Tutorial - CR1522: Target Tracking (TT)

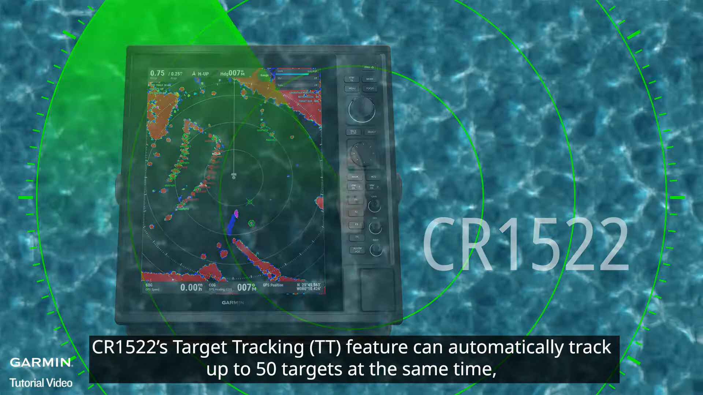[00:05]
and warn you when detecting an upcoming collision.
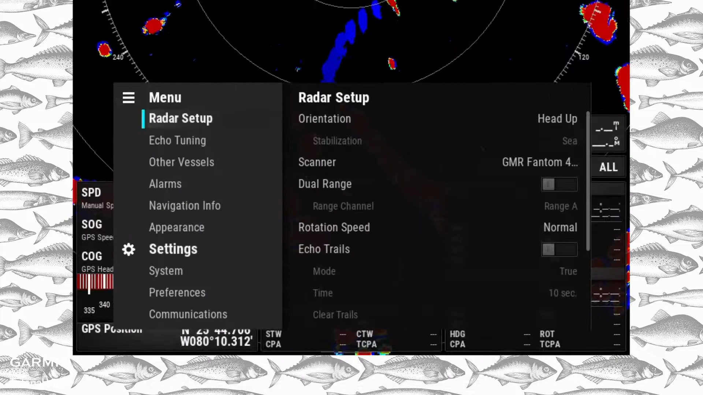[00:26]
Select, Alarms. Choose whether to include TT targets into collision alarms.
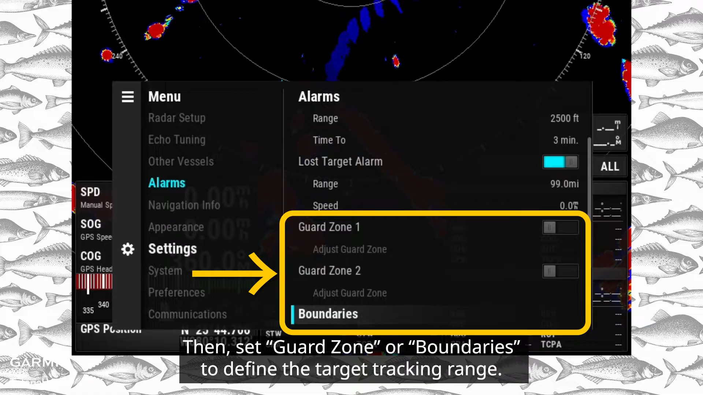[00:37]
Guard zones are fan-shaped or ring-shaped areas.
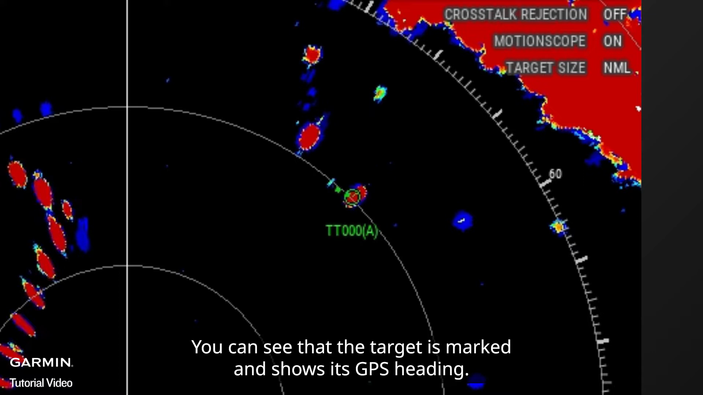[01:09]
To automatically acquire TT targets, press Menu.
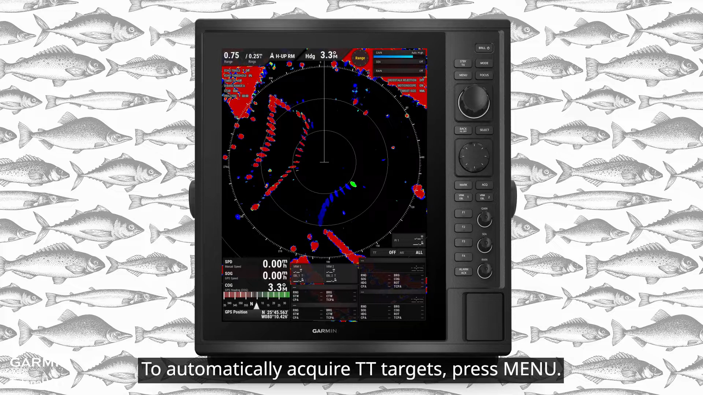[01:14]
Select, Other Vessels. TT.
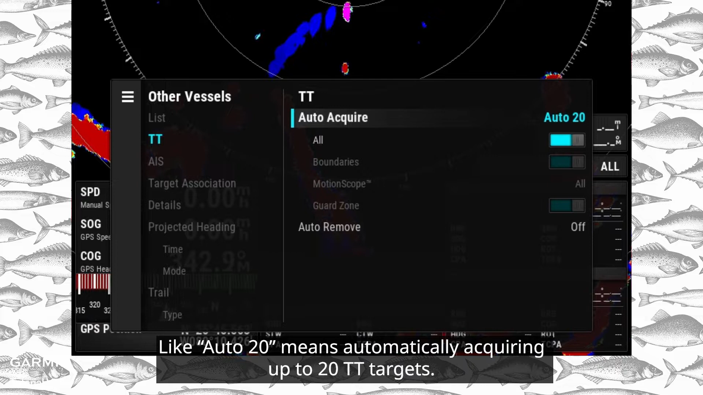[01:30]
Then, choose the type or area of the targets you want to acquire.